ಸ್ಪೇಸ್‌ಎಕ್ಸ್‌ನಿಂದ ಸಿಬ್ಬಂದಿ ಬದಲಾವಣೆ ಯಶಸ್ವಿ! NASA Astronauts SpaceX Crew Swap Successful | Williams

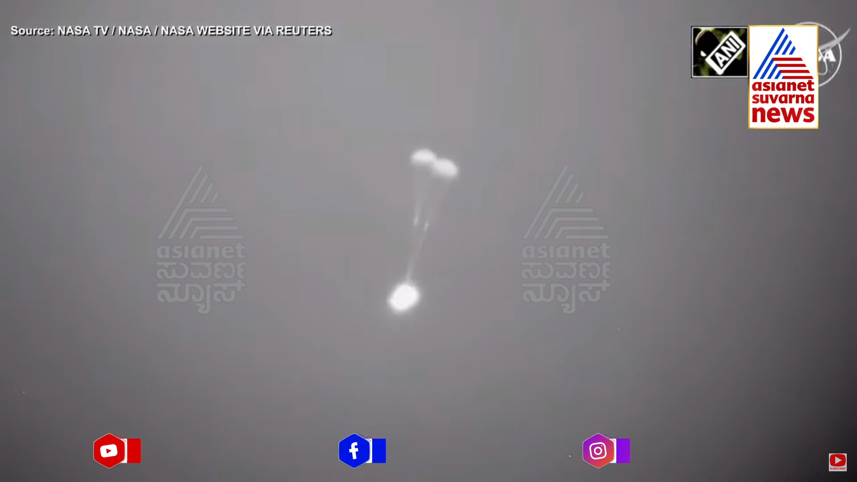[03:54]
Again this is a view from a little lower than the WB-57